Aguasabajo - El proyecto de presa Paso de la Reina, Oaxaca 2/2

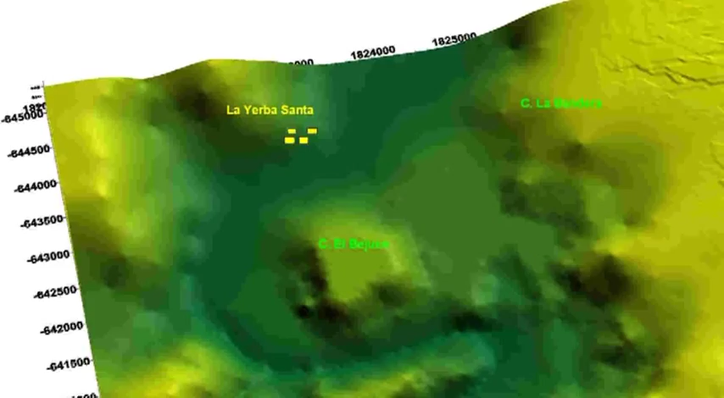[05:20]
Toda la mancha verde es la zona baja que se inundaría si se rompiera la presa. En el momento que se rompe la presa, se viene un caudal muy importante de agua.